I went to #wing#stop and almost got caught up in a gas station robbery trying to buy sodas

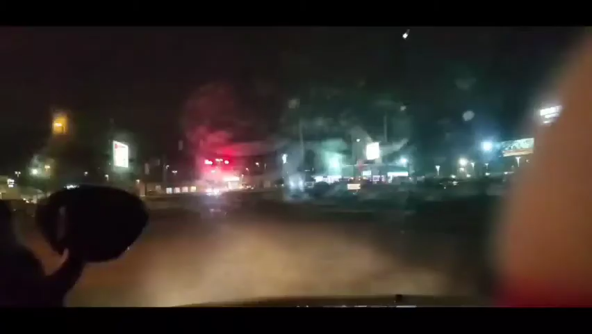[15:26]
But yeah, on the way back to the house. But I gotta stop and get some drinks.
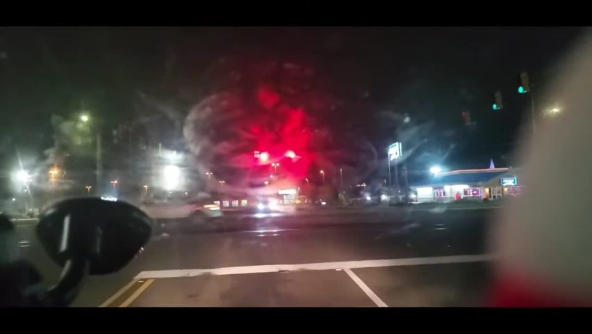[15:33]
I know we got some Kool-Aid at the house, but you know, with wings and things, need some soda. So I'm stopping to get me a soda. Oh, and like I said, I need to play the numbers that pick three.
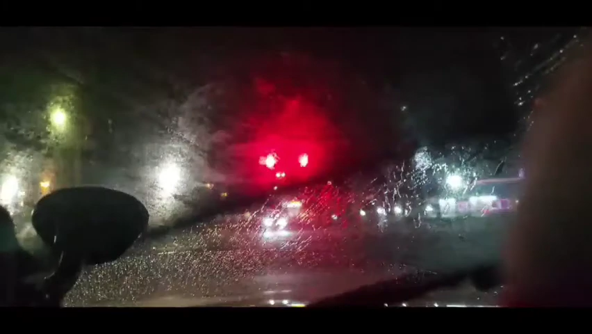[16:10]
See if we get some action out here in the road, in these streets. And they cleared their windows.
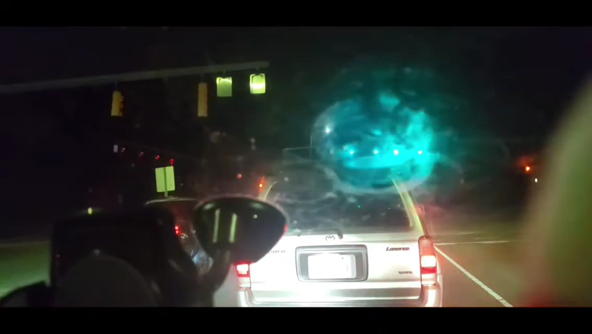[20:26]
What the hell going on? Damn. They must got robbed.
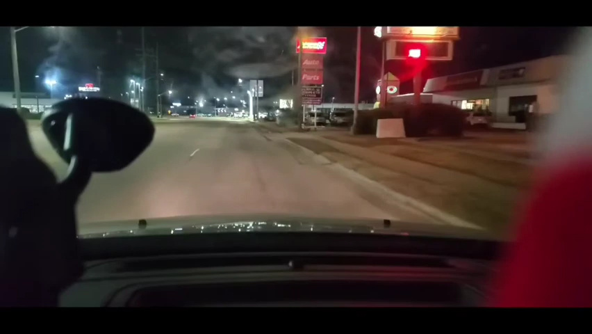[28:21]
Oh, what? Oh, nothing going on now. Okay, well. Ain't nothing that way. It's all grown. There was some action going on, but they gone now. I seen them blue lights earlier.